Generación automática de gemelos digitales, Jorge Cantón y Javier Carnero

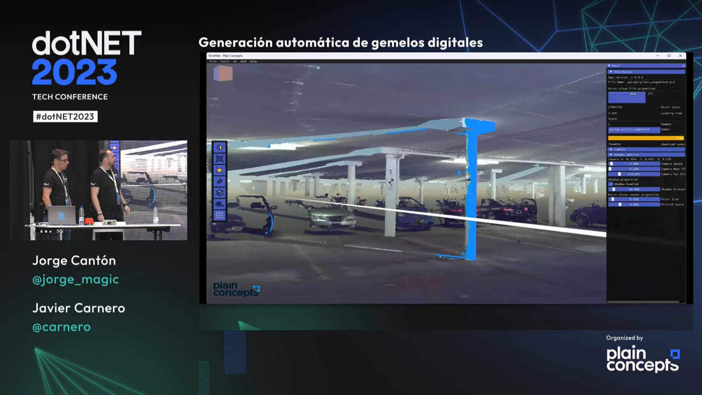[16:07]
También podemos segmentar coches, por ejemplo.
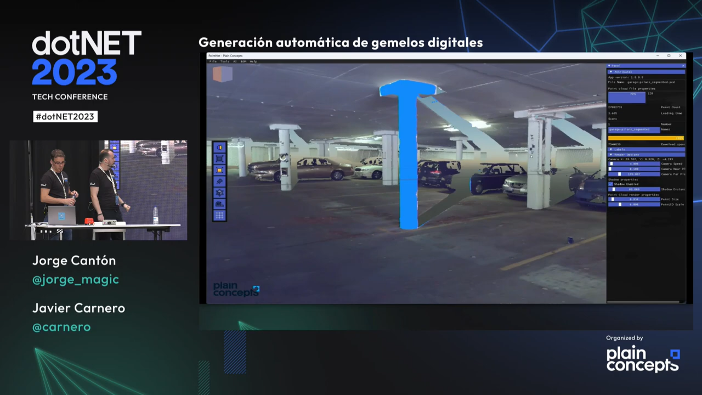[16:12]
A ver si sale. Venga, ahí. También podemos segmentar coches. O bueno, esto ya es imaginación al poder, podéis imaginar, ¿no?
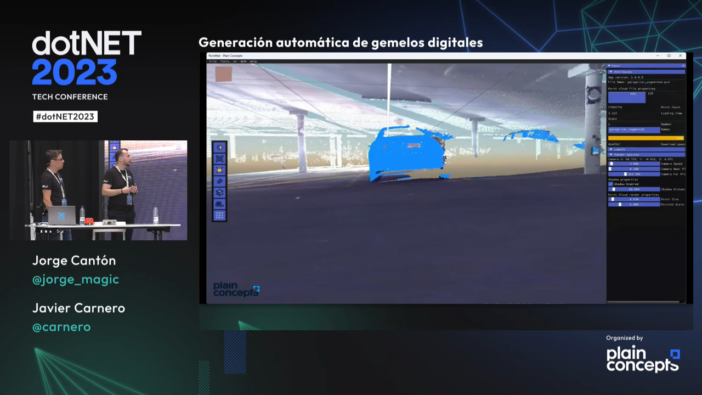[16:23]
Si incluso tenéis modelos ya preentrenados para vuestros propios casos de uso, pues funcionarán mucho mejor que, por ejemplo, Segment Anything, ¿no? Además, también esto puede funcionar en imágenes aéreas.
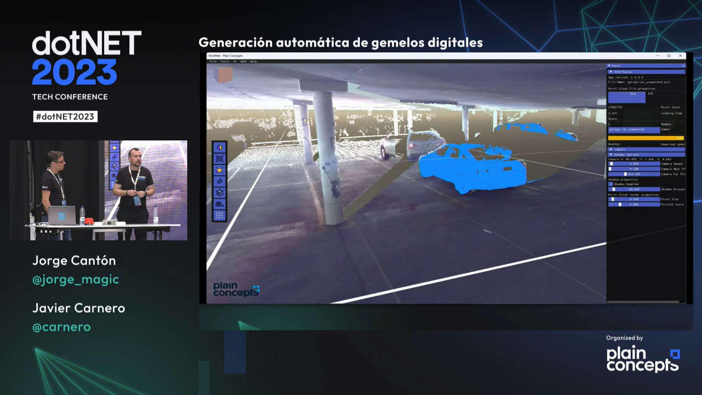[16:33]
Es el mismo sistema. Bueno, aquí tenemos, perdón, que me he adelantado.
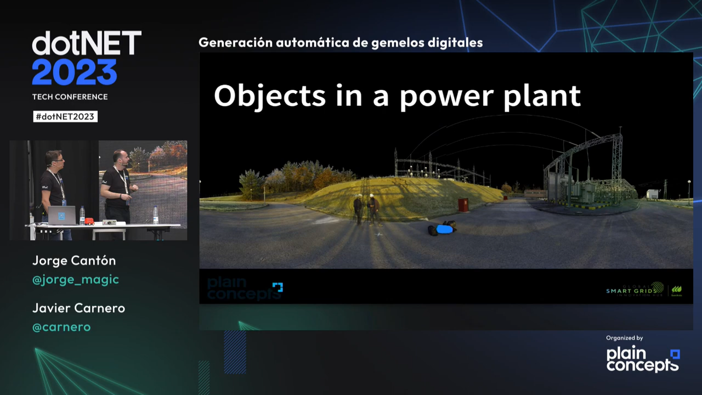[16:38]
Aquí tenemos otro ejemplo con otra infraestructura en la que estamos detectando pues un transformador,
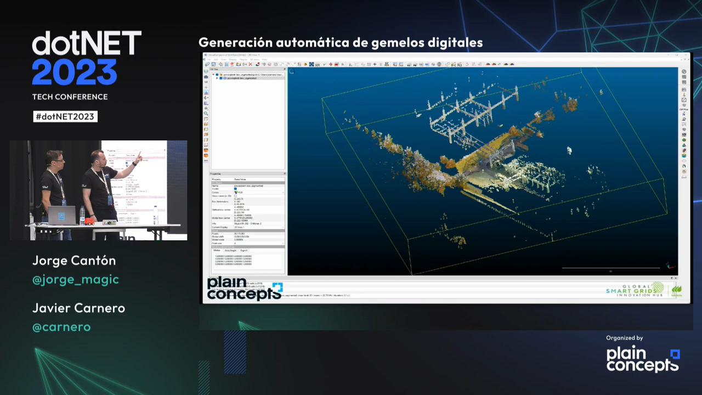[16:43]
una caja de luces, incluso herramientas que tenemos en la carretera. Y podéis ver cómo igualmente,
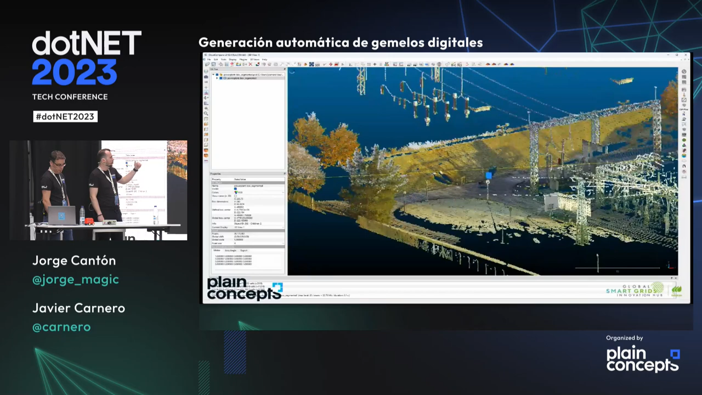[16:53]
de igual manera, pues lo vamos proyectando y lo vamos viendo.
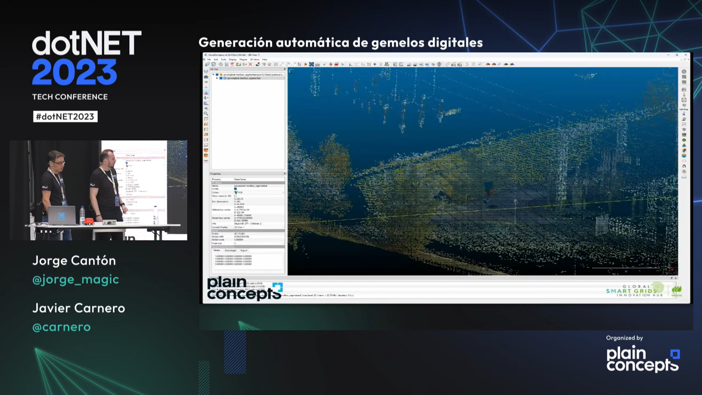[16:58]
Bueno, si no, dale un poco para adelante, ¿no? Yo sí. Bueno, digo para que no.
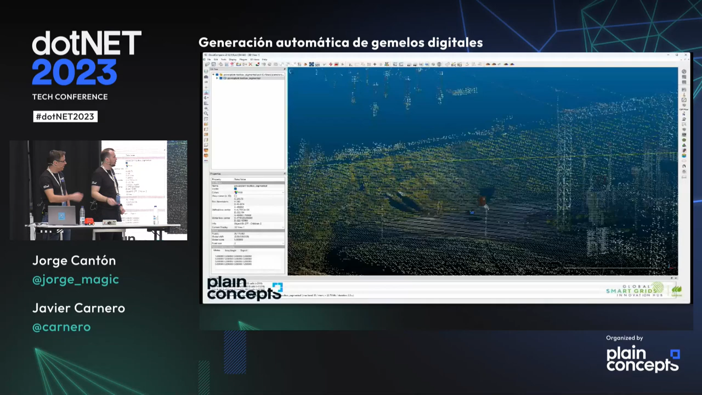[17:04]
No sé si se ve bien desde ahí. Pero bueno, este es el transformador, por ejemplo, que hemos hecho en 2D.
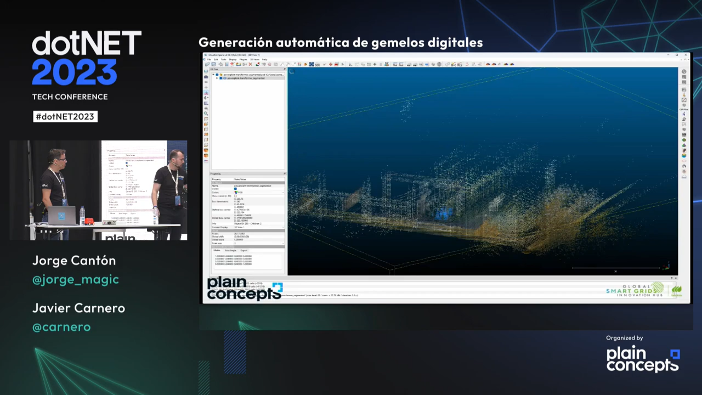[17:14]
Igual, pues este tipo de elementos, que puede ser que no tengamos objetos o lo que sea, y de esta manera los podemos segmentar bastante bien. Y lo que me había adelantado antes, que voy a decir ahora, es que también se puede aplicar a imagen aérea, que ahora lo veremos.
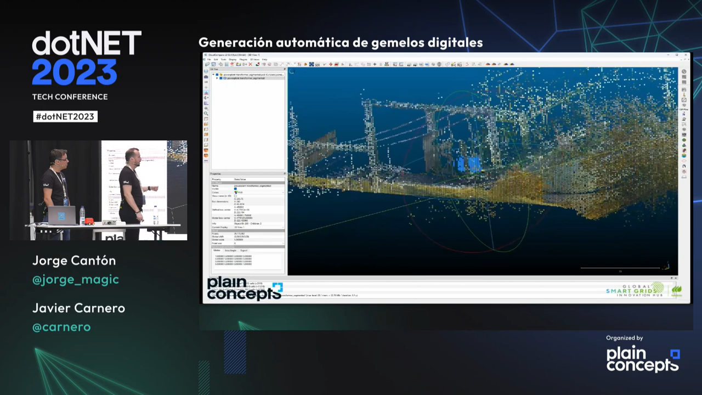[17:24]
Es el mismo concepto en el fondo.
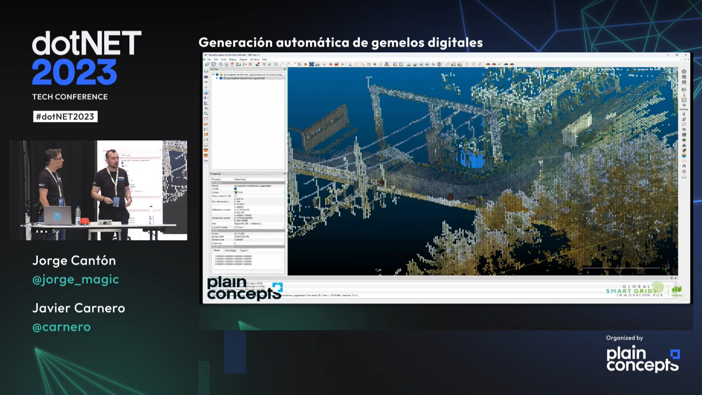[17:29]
Pasar la nube de puntos a 2D, hacer ahí el procesamiento y luego volver a reproyectar en el 3D.
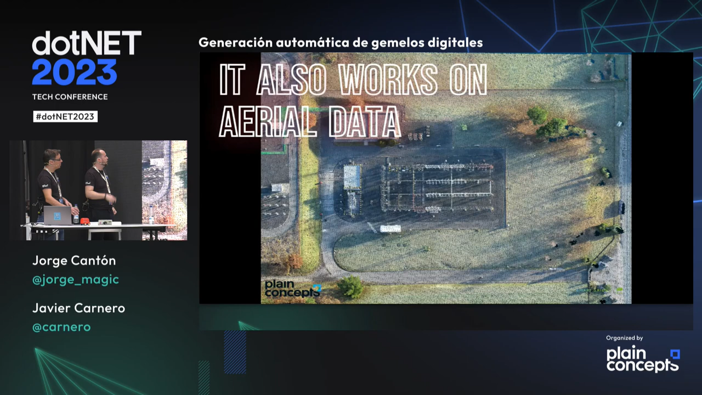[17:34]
Este tipo de métodos, pues bueno, aparte de la ventaja, como he dicho,
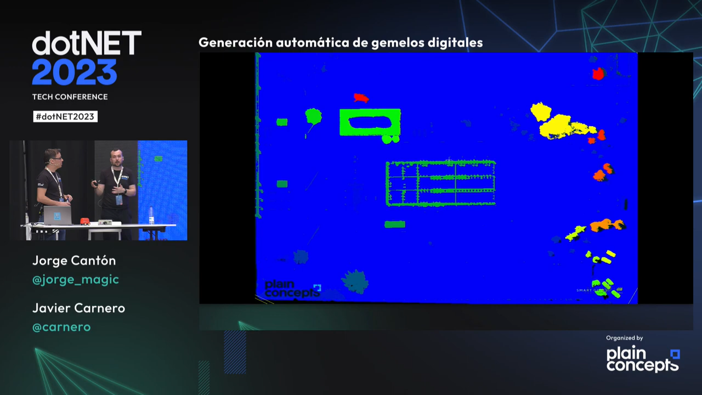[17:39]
que no utilizamos dataset, no lo necesitamos, también el procesamiento es mucho más rápido, porque al fin y al cabo toda la potencia, digamos, de cómputo se hace en 2D,
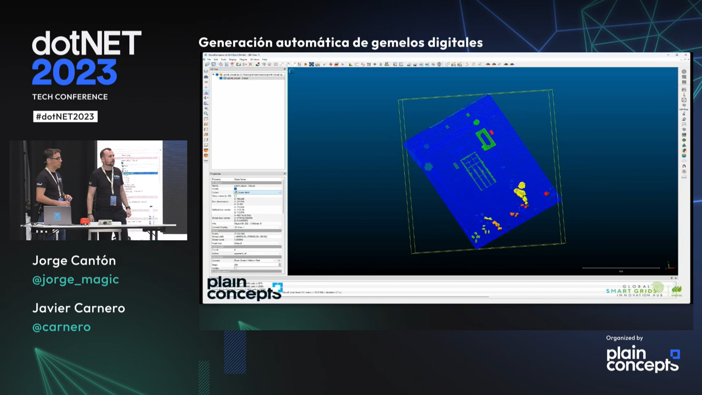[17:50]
que es algo que está mucho más optimizado, ¿no?, últimamente, y que podemos utilizar mucha innovación, muchos papers diferentes. Y como veis, sale bastante bien para los objetos grandes,
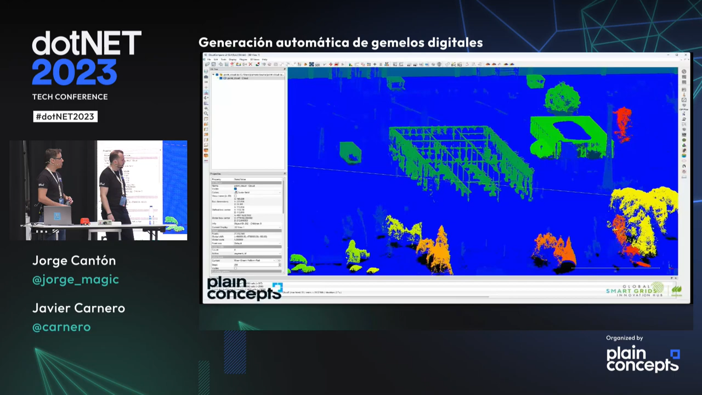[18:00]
vegetación, diferentes edificios, bueno,
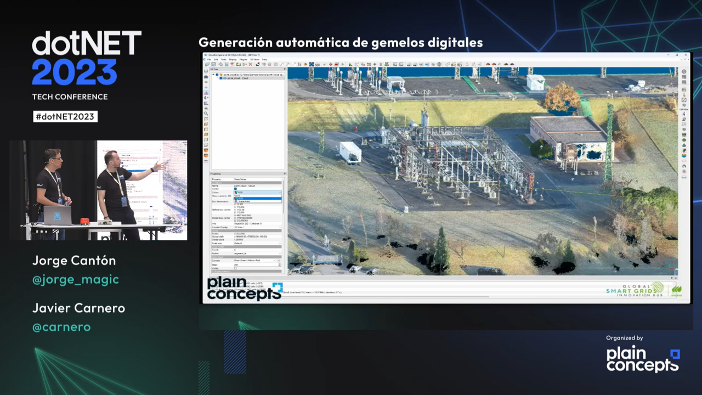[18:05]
la cosa está de en medio, que no sé cómo se llama, y demás. Bien, hasta aquí lo que son, digamos,